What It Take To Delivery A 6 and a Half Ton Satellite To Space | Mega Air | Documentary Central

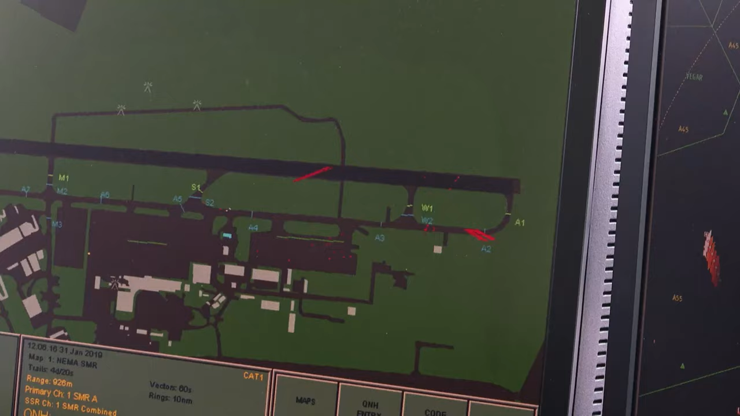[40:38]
So we put the new ice detection system in to monitor the runway surface.